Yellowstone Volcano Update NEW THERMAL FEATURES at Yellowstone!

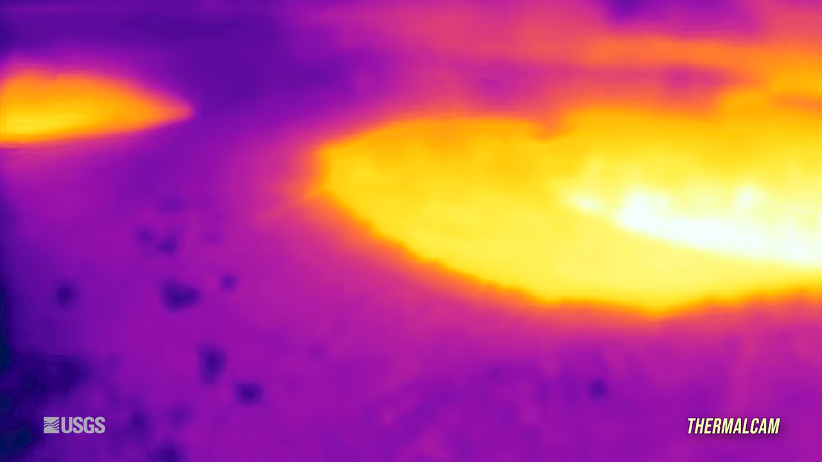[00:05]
There have been some interesting changes in thermal activity in the area near Old Faithful on Geyser Hill.
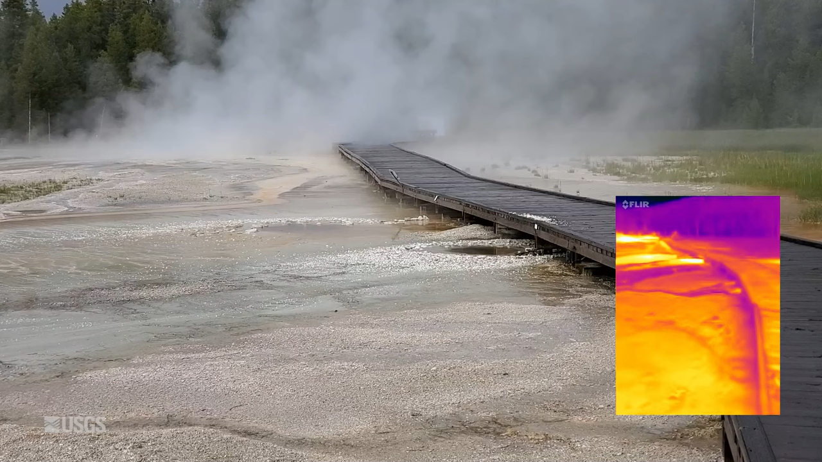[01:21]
It came to life on May 30th. At about the same time, that feature that's right underneath the boardwalk there formed, brand new, and it threw a lot of debris up onto the boardwalk. You can see some rocks and material sitting there.